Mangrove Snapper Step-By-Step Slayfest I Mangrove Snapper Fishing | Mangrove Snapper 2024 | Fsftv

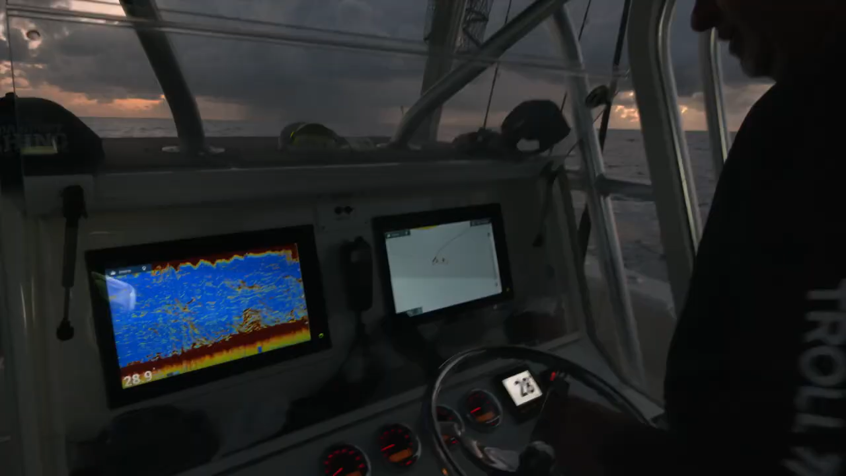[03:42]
So I'm using my Furuno fish finder,
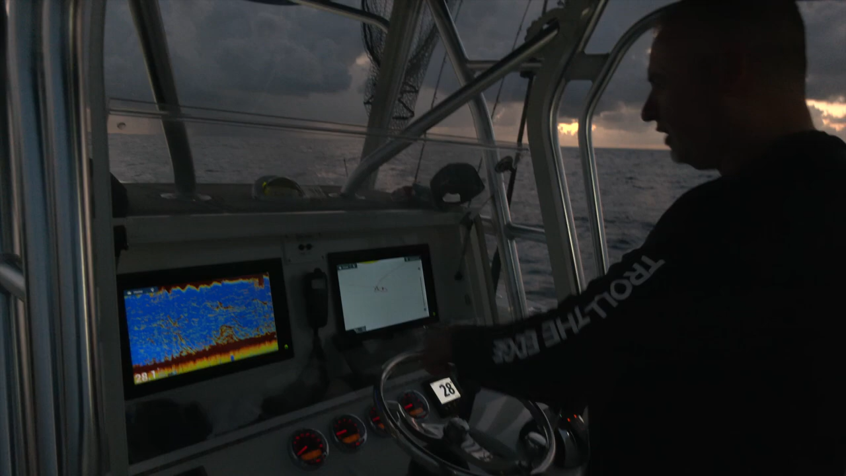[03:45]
my chart plotter, I'm using Seymour charts, any tool that I possibly can to key in on specific areas where there are sharp drop-offs in 30 to 35 feet of water,